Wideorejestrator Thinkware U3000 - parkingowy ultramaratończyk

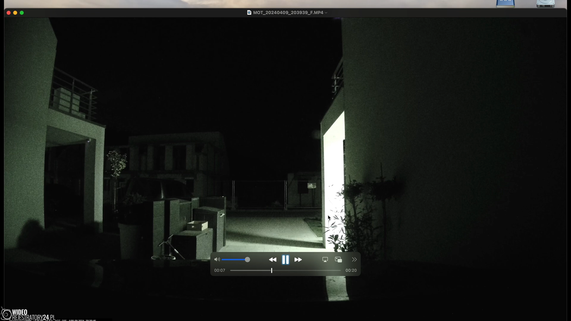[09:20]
Roślinkę, której gałązki na wietrze po prostu się ruszały, po prostu dygotały, majtały się. No i to wzbudzało czujnik mikrofalowy, ponieważ to było tuż przed samą maską. Tutaj w oddali zauważcie, że jest uliczka, po której poruszają się samochody. I od czasu do czasu samochody sąsiadów jeżdżą w tej wewtej. No i radar był ustawiony na niską czułość, więc wykrywał tylko to, co dzieje się bezpośrednio przy samochodzie.